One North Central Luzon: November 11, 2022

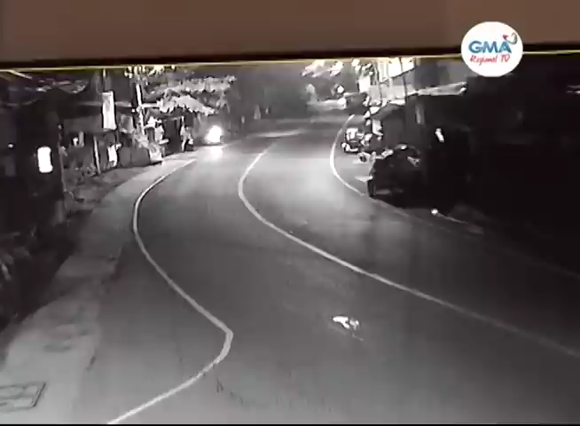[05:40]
Sakuhan ng CCTV camera, makikita ang ilang sasakyan na dumadaan sa kahabaan ng Barangay Bunuan, Giset, Dagupan City.